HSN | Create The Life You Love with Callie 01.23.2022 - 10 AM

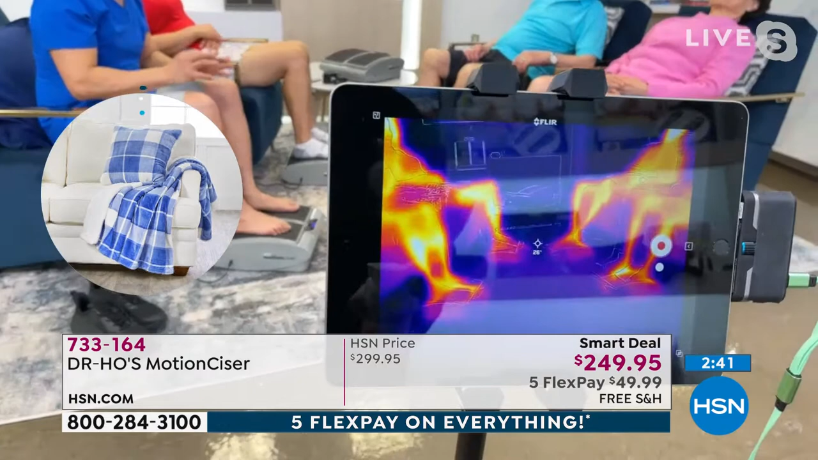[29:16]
Stagnation is not healthy. And take a look at the infrared camera here. You can see how the heat is rising. Now take a look at the bottom of my feet, okay?
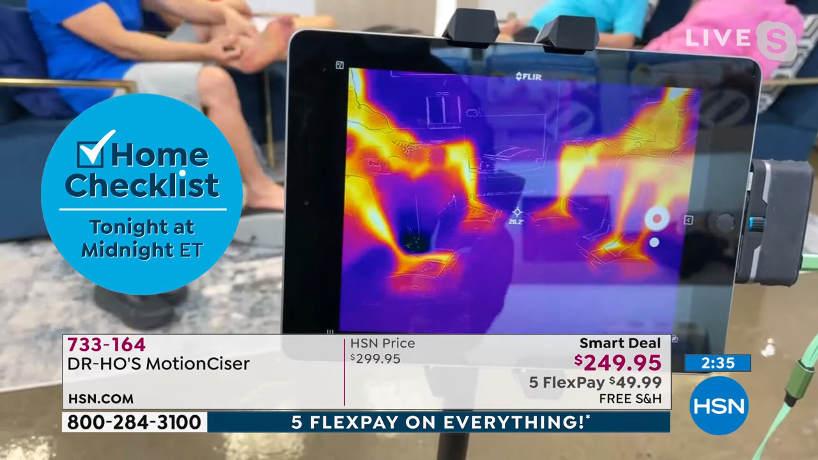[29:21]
You can see, okay? That nice heat is really warming up my toes, across the arch, across my entire leg.